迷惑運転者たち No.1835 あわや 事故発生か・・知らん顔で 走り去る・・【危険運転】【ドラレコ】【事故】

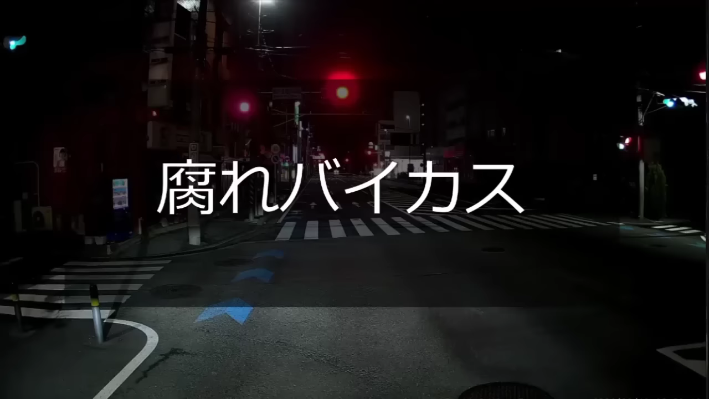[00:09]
おいおい、バイカス。あ、そこもか。あ、そうだって、それバイカスよ。来たじゃんかよ。おい、信号無視の腐れバイカスよ。ナンバー読み上げてあげようか。おい、横浜で7311。クソバイカスだよ。